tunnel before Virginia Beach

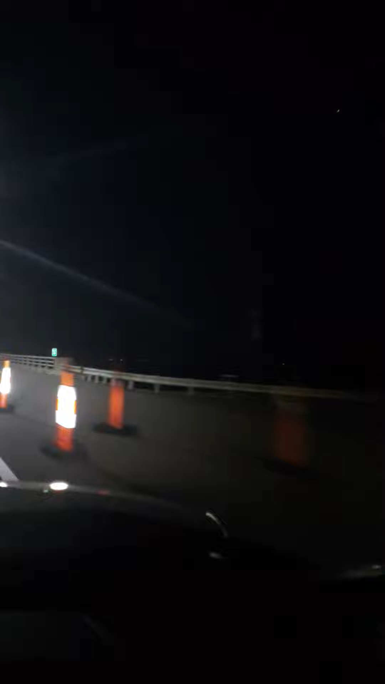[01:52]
You can't really see it. It's so dark. So, let's see. So doing this. We're good.